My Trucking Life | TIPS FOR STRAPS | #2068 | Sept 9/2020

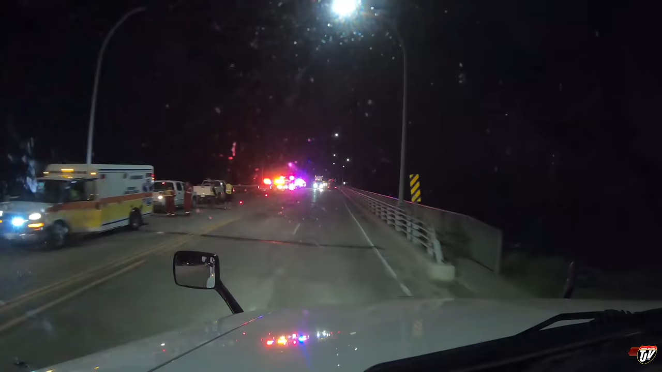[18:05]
Continue on this road for 52 kilometers. Ambulance, fire department, RCMP, Mounties are here.
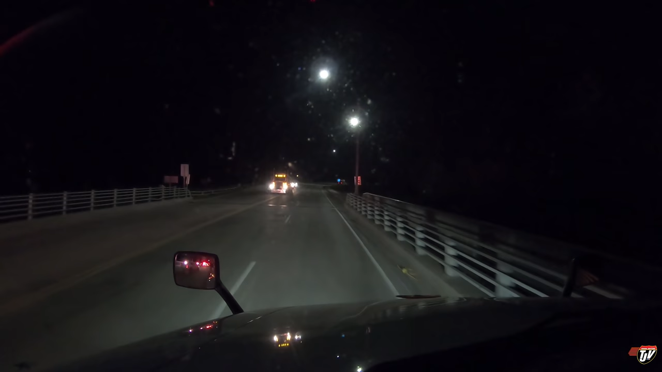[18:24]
What is that? I didn't see any accident. The ambulance, the police, and the fire department are all there.